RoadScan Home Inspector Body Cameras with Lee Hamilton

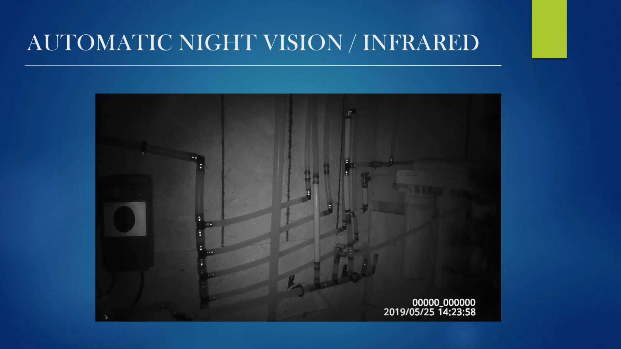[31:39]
It goes, switches right over. You can see absolutely everything. Then the light comes back on and you can see how it just automatically switches.